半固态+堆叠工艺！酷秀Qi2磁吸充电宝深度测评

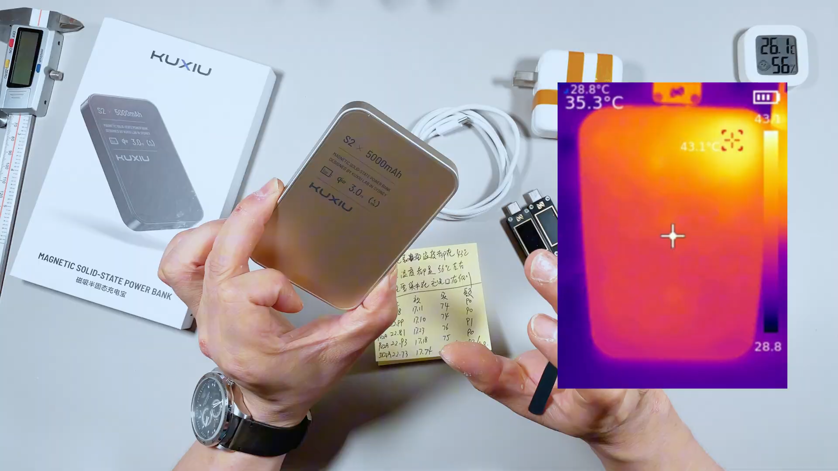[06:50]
On screen: spot 35.3°C, max 43.1°C
测量了一下方电的温度的话基本上都是在56摄氏度左右这个充电帽高温的区域主要集中在这个充电口这一边也就是这四个灯下面五
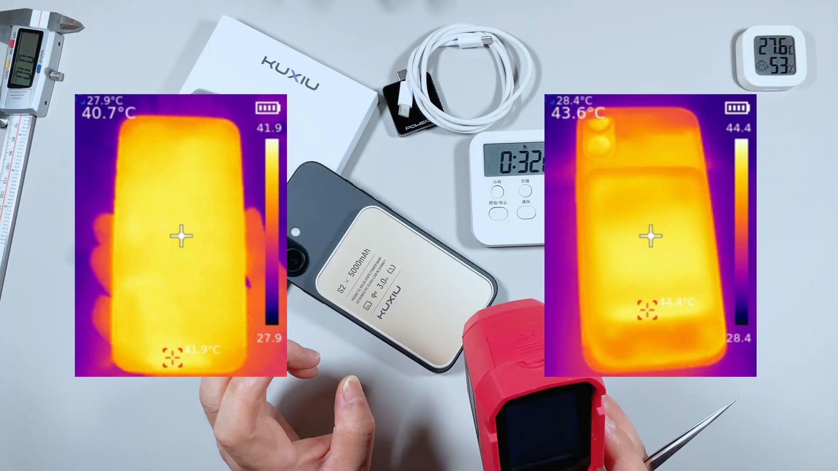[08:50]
9度充电宝背面的温度为44.
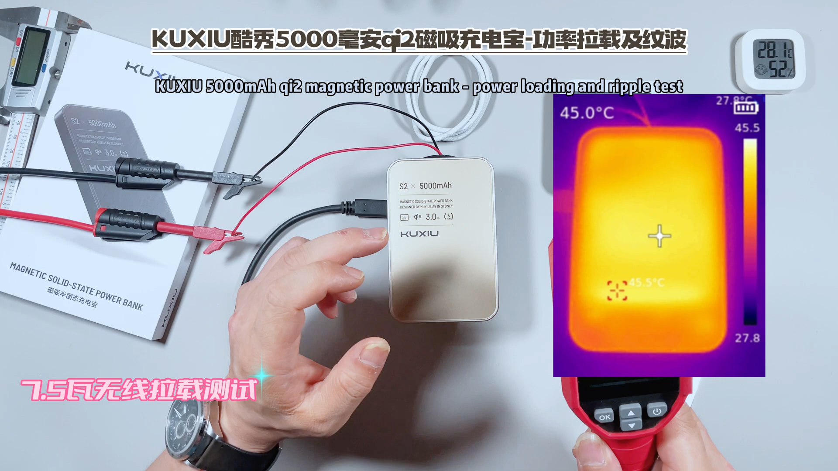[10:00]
5瓦烤机的情况我们来看一下它的温度用热像仪测试到它表面的温度最高的时候说是在45.5摄氏度这个温度不算高啊7.5瓦运行的功率曲线我把它截屏下来大家可以看一下可以看到30分钟的7.